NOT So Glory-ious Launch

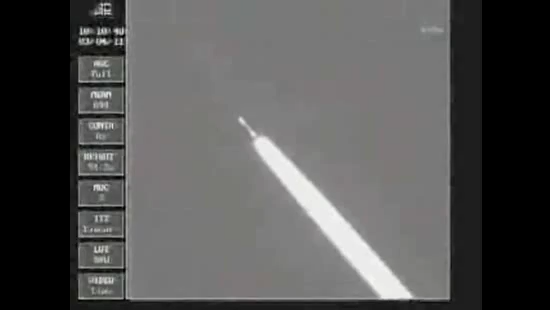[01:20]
Stage 1 TVA initialized, expecting State 1 ignition in approximately 10 seconds. Stage 0 burnout.
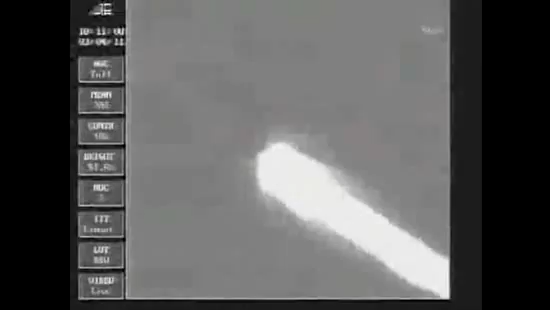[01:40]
Stage 1 ignition. Stage 1 ignition. And video confirmed, State 0 separation. Vehicle attitude nominal following State 0 separation.
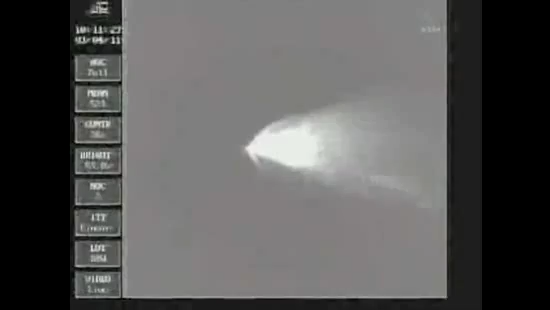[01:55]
Stage 1 chamber pressure is nominal, Stage 1 chamber pressure is nominal, Stage burn will approximately last 65 more seconds. Stage 1 TVA is nominal. Stage 1 TVA system is operating as expected to maintain vehicle attitude.
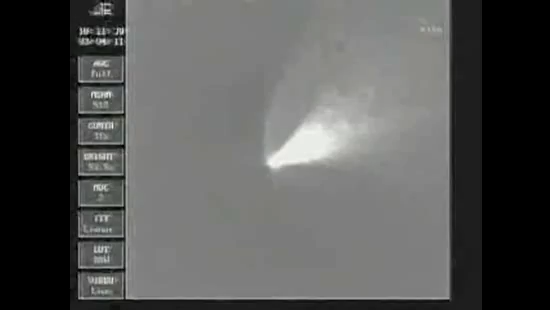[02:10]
Stage 2 minutes into the glory mission, all assistance nominal.
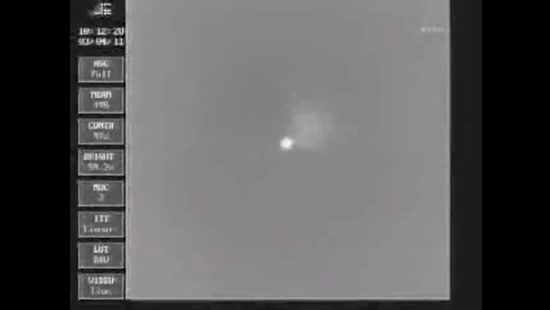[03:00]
Expecting Stage 2 ignition in approximately 10 seconds, followed by fairing SEP approximately 15 seconds later. Stage 2 SQUIB nominal. Stage 1 SEP. Stage 2 TVC voltage and current and status are nominal. Video confirmed, SEP vehicle attitude remains nominal after Stage 1 SEP. Stage 2 burn will last approximately 60 more seconds.
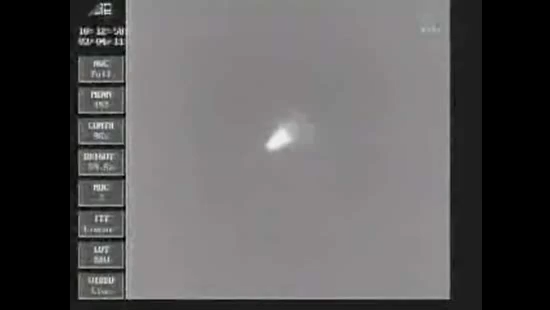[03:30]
Power buses remain nominal. One more call. Engineering confirms. Engineering confirms.
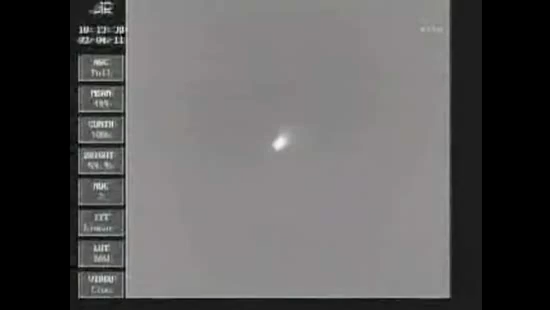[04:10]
Engineering confirms. Copy that T plus 240 seconds Power buses remain nominal expecting stage 2 burnout, shortly. Stage 2 burnout, vehicle attitude remains nominal.
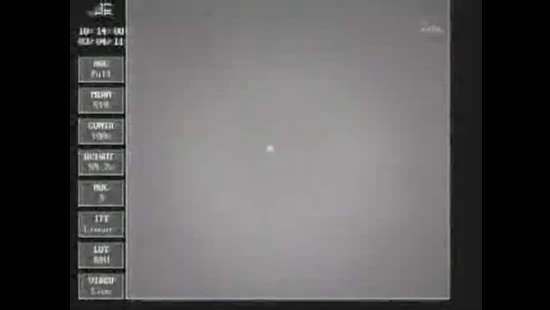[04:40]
Four and a half minutes into the flight.